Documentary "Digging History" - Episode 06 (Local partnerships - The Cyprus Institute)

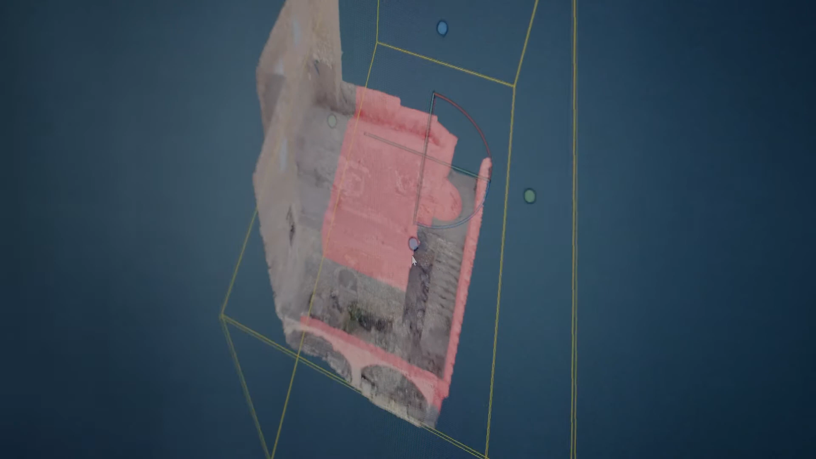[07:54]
Specifically I am specialized in the use of 3D scanning and photogrammetry both for the documentation